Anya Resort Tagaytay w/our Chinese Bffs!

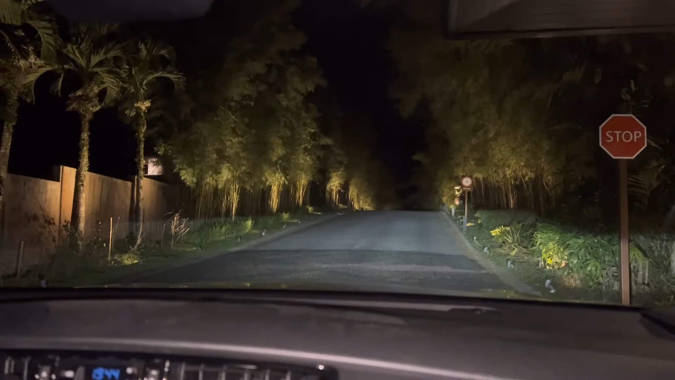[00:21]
Jack Enrico Meyerhofer. Ganda naman ng entrance. Rico, bali lang po kailan dito, sir and ma'am? Dalawa lang. Okay, welcome home, sir and ma'am.